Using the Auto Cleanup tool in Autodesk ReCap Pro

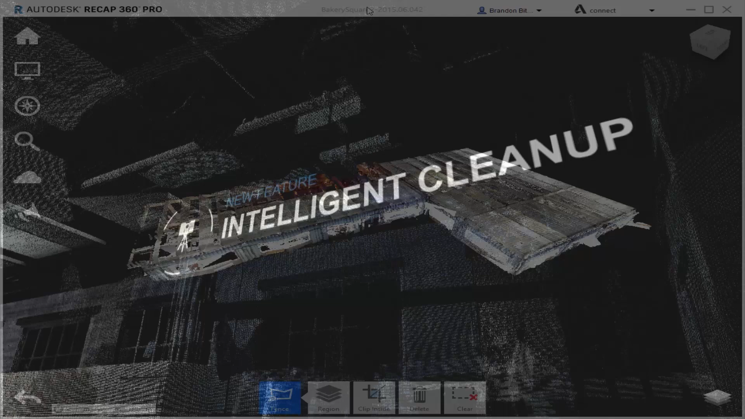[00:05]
Hi everybody, this is Brandon with Recap360 and today we're going to be talking about our data service Project Cleanup. Project Cleanup was the first data service Recap actually released and I'm going to give you a little bit of information about what it does and show you some results of the process. Now the best use case for Project Cleanup is in larger data sets like this one, factories,
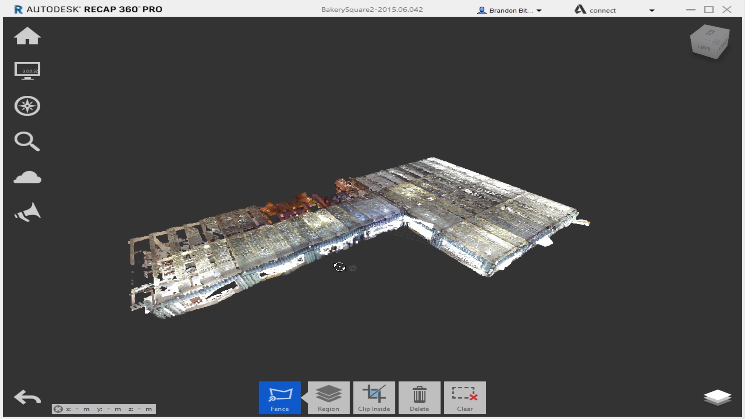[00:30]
new constructions or maybe some exterior terrestrial captures where you have a lot of moving data coming in and out of the scene. Think of things like cars or people, anything where you're not going to have really a great clean area to capture which is typical if you're getting anything from real world environments.
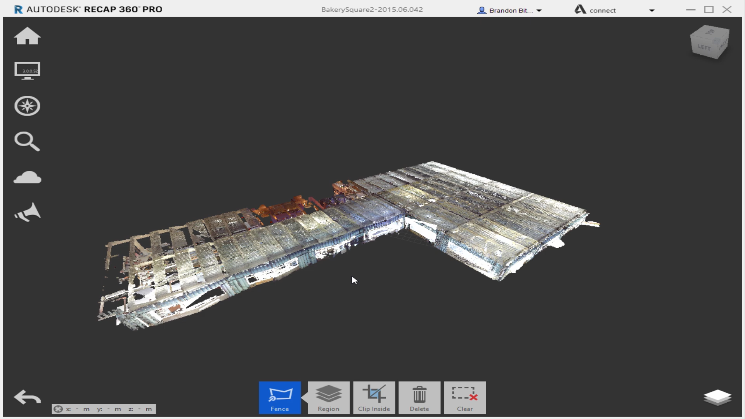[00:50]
The specific project I have up right now is a new construction of a local office building and we're going to take a look at some of the data within it that might do well with this. I have a view state here we can zip to very quickly.
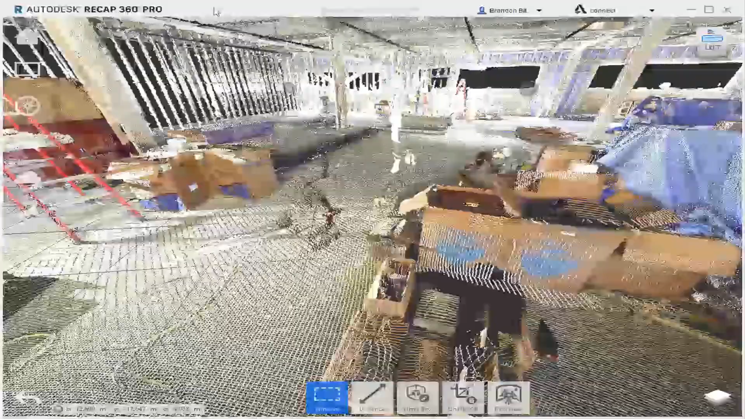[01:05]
Now that we're zoomed in we can get a better look at some of the data I was describing just now.
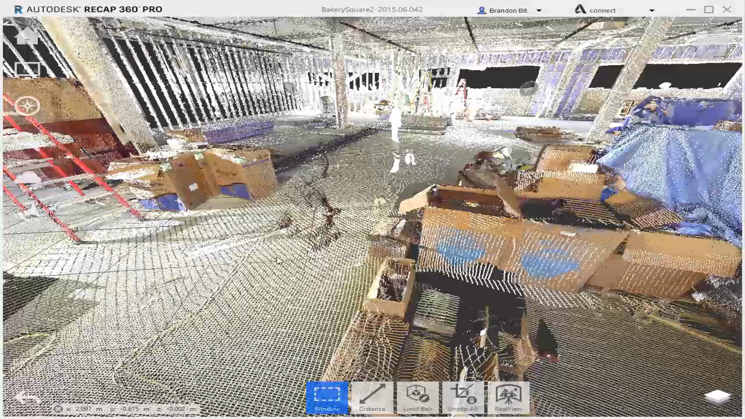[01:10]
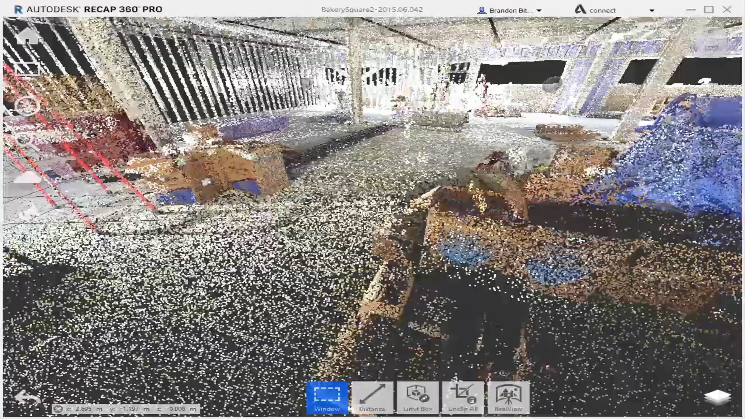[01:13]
Looks like we have an individual here who may have been checking their phone at some point and looks like maybe a guy who was milling around in the back when the scans were taking place. Traditionally I would just come in here with some of the selection tools and grab the points but anyone who's accustomed to doing this kind of traditional cleanup knows it gets a little finicky with the way our selection tools work in 3D space. Typically you overshoot the points and we'll be navigating around to a couple different views to limit our selection and really crop it down the way we want it.
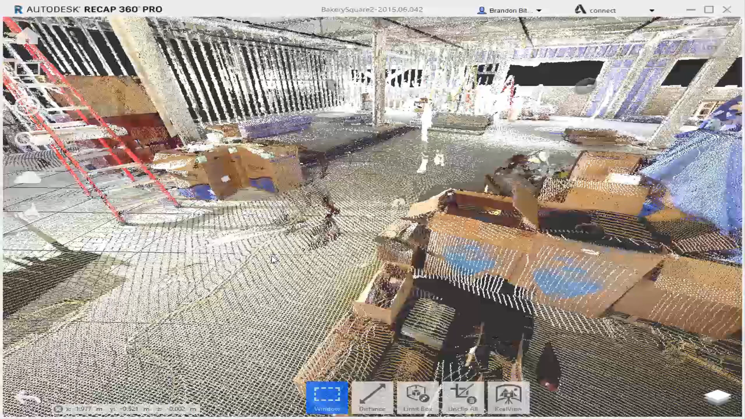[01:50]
None of it's impossible, it's just time consuming and that's really the biggest benefit of using this data service. It should take all of that hassle and nonsense and do it for you automatically. To access the service just come to the data services fly out, mouse over cleanup and click on cleanup.
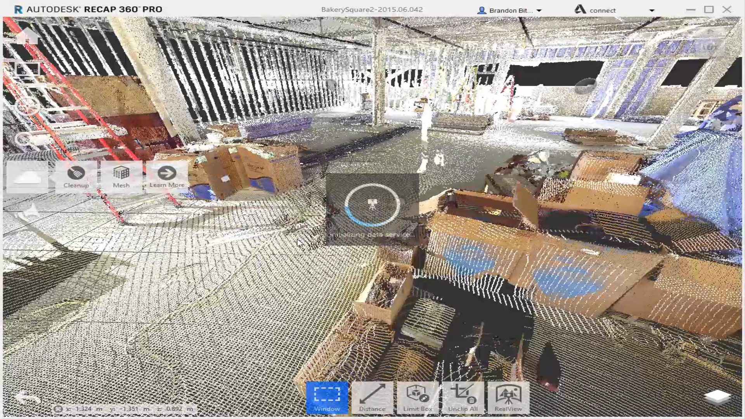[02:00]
Once the tool initiates we'll have a settings dialog appear. There's one major setting you need to be concerned with before starting the service and that's the overall precision of the tool. Now the way the tool determines which points in a project are actually bad is fairly complex but precision gives you a little bit of recourse to kind of affect the output.
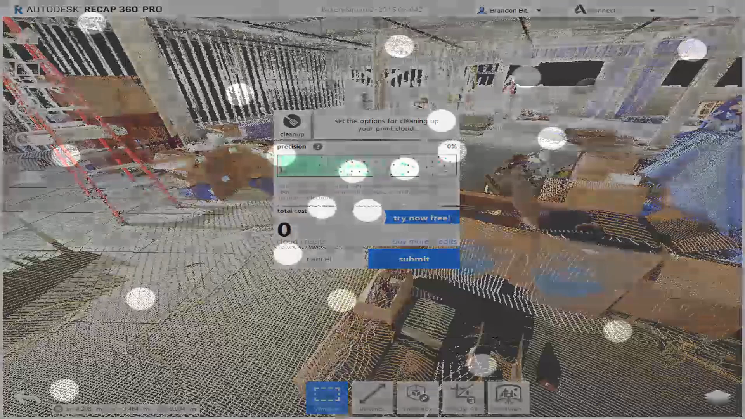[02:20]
Let's take a look at an illustration that will help us explain how the precision slider works in the tool a little bit more.
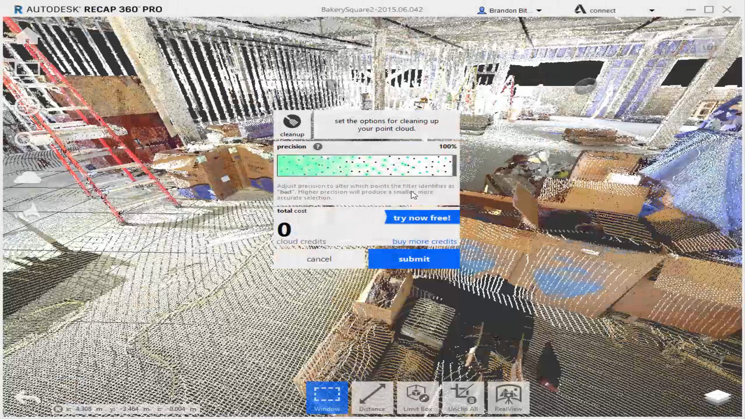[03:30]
So I'm going to set this down to about 30% which is pretty good and then hit submit. This dialog here is giving us a little bit of information about what's going to happen after the process is completed. Once we're done any of the points we've identified as bad in the project are going to be added to this new cleaned points scan region and as the dialog states any points within locked regions will not be affected. This is a good little tip to know that if you want to maybe do a large project and take it
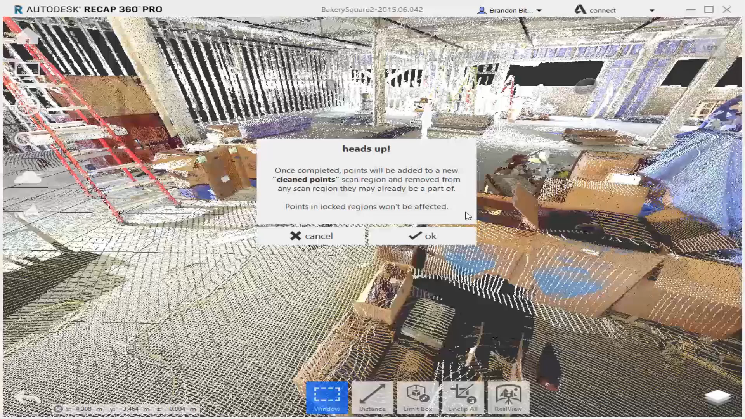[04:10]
piece by piece you can kind of chunk it out and lock everything down you don't want to use the service on and do it a portion at a time. You might get a little faster results with the processing because it tends to be a bit heavy on big projects. I'll click OK and it should get underway. We'll let the service run its course and check back in when it's done. It should take a few minutes but I won't make you watch this loading dialog tick up.
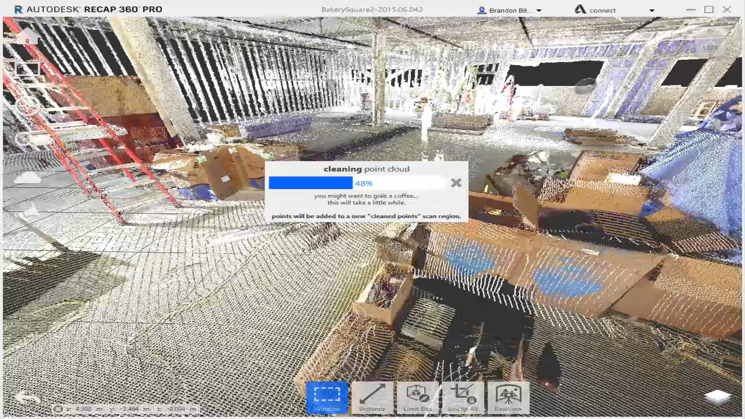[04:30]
OK, our cleanup process has completed and like the dialog told us a little earlier we now have a new scan region named clean points and we can see when I hover over them here the highlights items that have been identified in the project. It looks like they were probably moved around between scans. So it's in here for you to use as you see fit. I imagine most people just want to delete these outright which you can easily do.
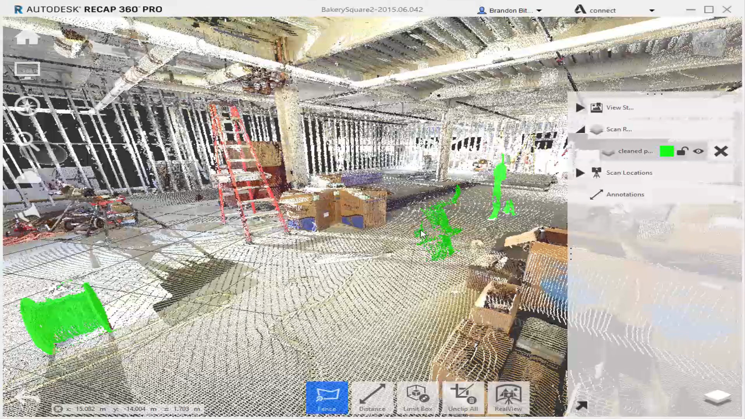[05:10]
Come over here to delete region and instead of just getting rid of the region by itself we're going to actually delete the points and the region. I'll click on that and there you go.